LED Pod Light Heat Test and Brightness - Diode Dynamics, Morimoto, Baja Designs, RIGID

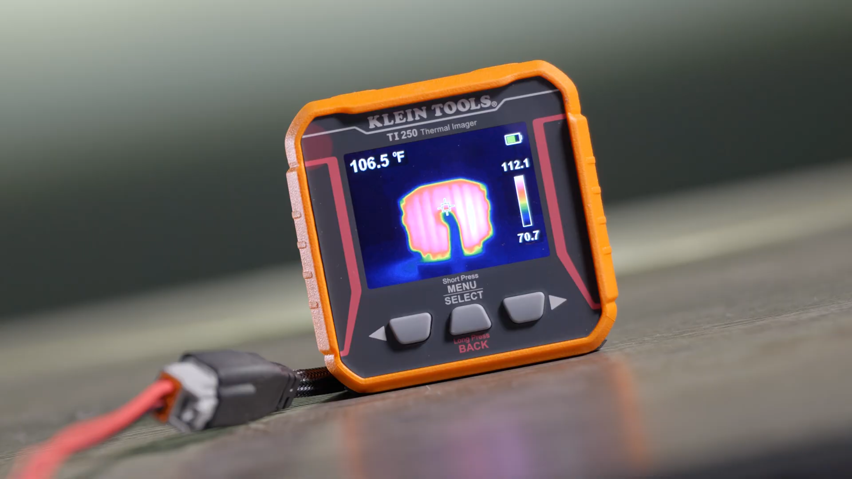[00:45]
On screen: spot 106.5°F
Because as you may know, when a light is on for a long time,
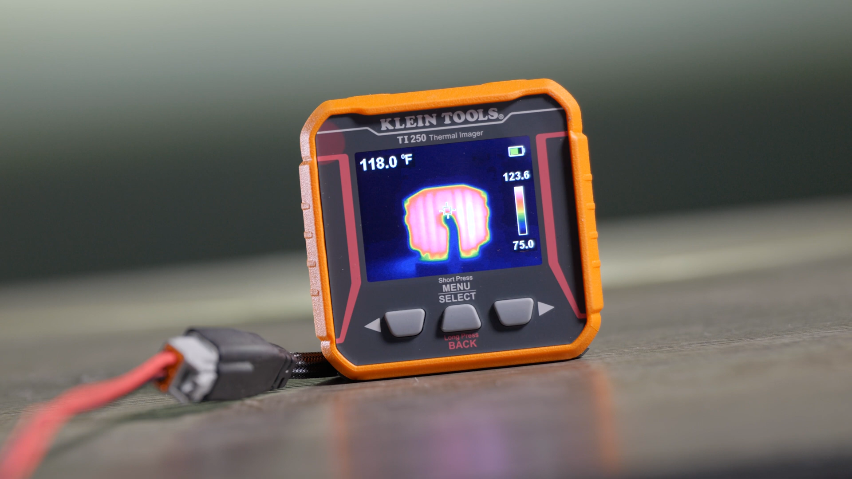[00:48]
On screen: spot 118.0°F
especially little compact high-power pod lights like these, they get hot.